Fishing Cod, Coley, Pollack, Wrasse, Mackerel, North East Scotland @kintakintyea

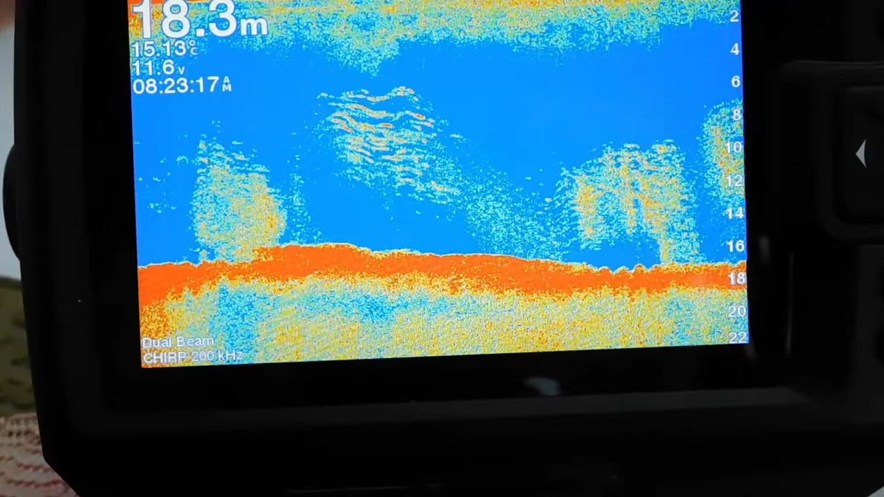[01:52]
On screen: depth 18.3 m
So most of that will be Coley and mackerel, I would say.